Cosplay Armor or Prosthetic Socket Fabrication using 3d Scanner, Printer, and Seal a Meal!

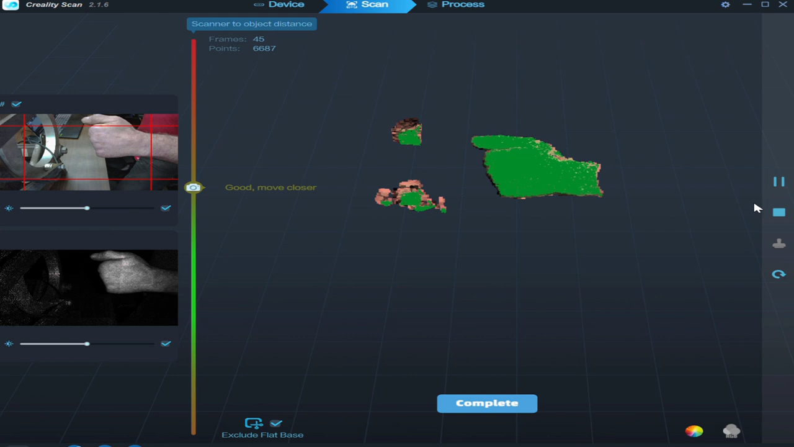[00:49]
Okay so now I go start. Okay so here I am right there. See how everything is kind of in the green.
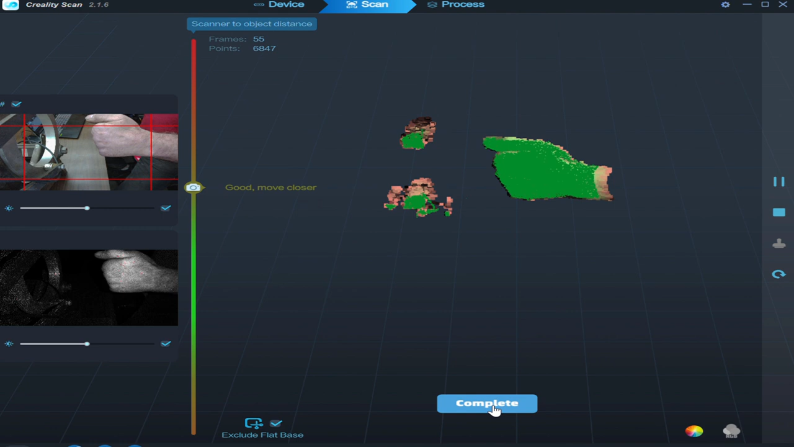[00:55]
I'm going to be like right there. So I go in.
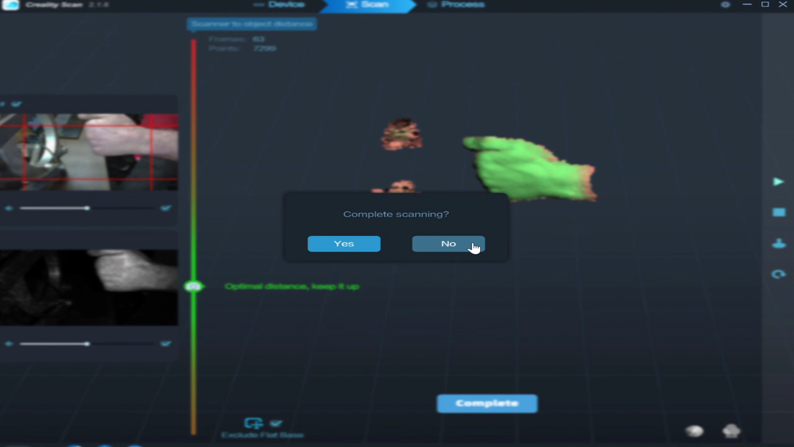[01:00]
Nope.
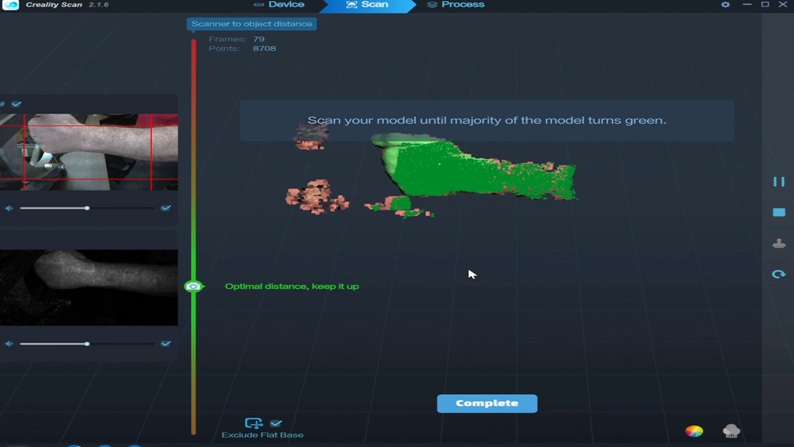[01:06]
All right so you see I'm staying nice and consistent.
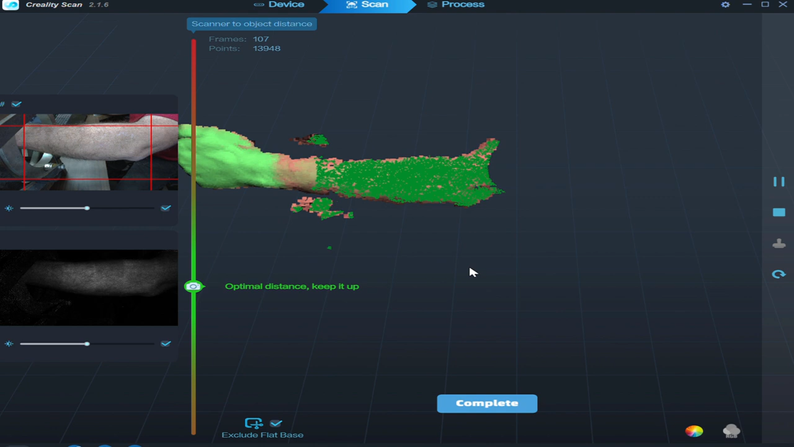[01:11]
I get up to my elbow. I wait for the frames to catch up and then I start going backwards. Now I'm only going for my forearm on this. Okay so I'm getting kind of a nice even green. I rotate the camera for a little bit.
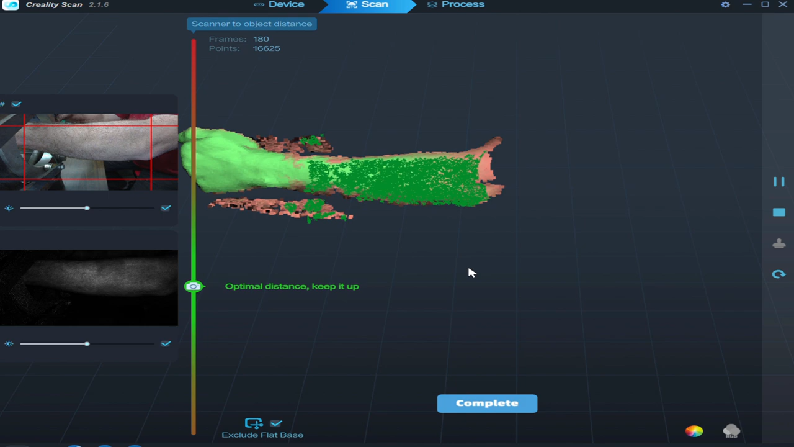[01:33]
Back in.
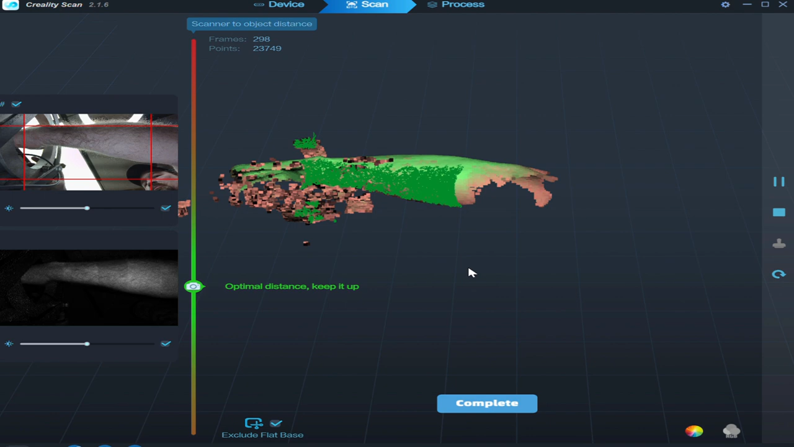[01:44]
I'll get all the way around just to kind of get kind of a base how everything looks and then I'll go for more of a detailed scan.
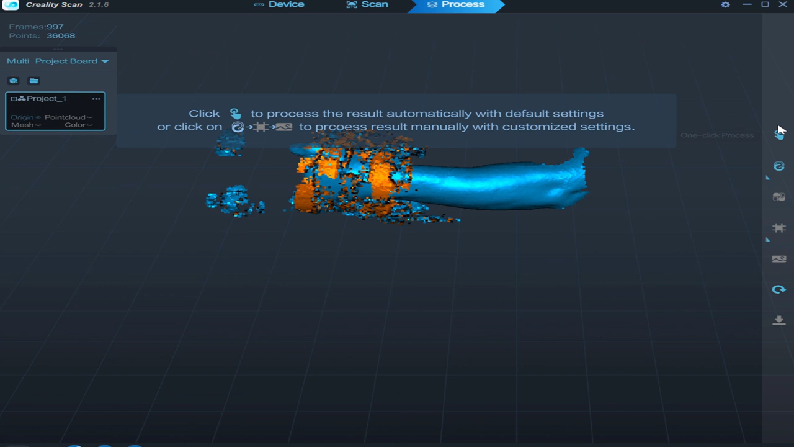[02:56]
That generally works pretty good for what I do. Yep and we go to optimize. And wait for it to do all the processing. So really I've had really good luck with the ferret scanner for doing scans of my residual limb both for the palm portion of it for the socket and for the forearm.
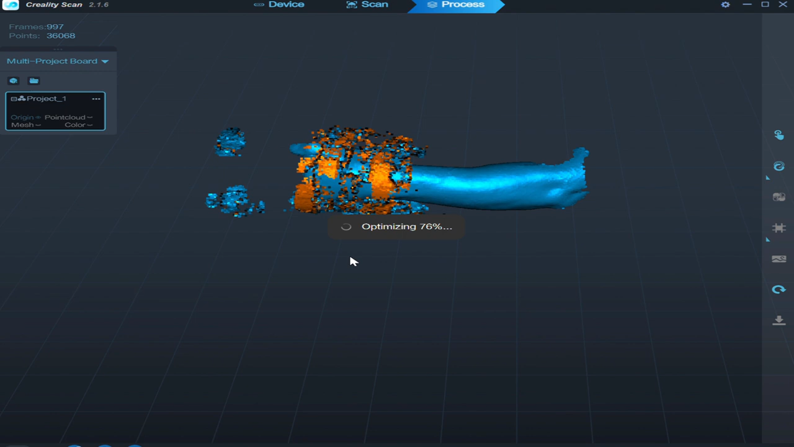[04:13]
I'll use that to generate the positive plaster plaster buck so I can do the vacuum resin layup for the fiberglass. Should work really good. But just something new that I've been trying. And really you don't need a jig that's like this.
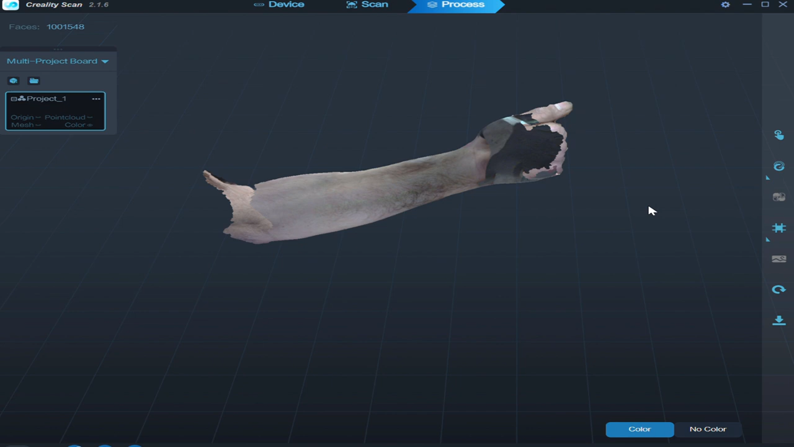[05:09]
Looks pretty decent. We have great resolution.
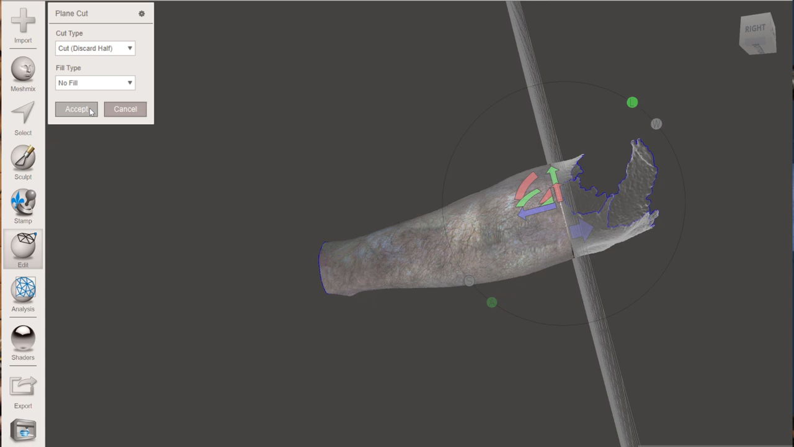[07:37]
Okay. So that looks pretty good.